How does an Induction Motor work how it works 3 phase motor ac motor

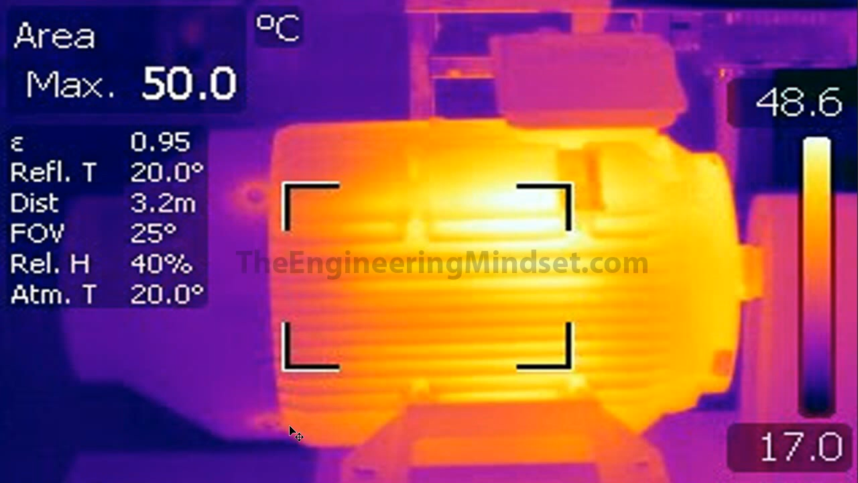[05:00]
On screen: max 50.0°C, scale top 48.6°C, scale bottom 17.0°C
some of that heat away you can see here it's a much cooler where the air is first entering and you can see it's making its way through to this side there is a bit of a hot spot on this one here and the rest of the case is warmer where it's just from the heat from the coils on the inside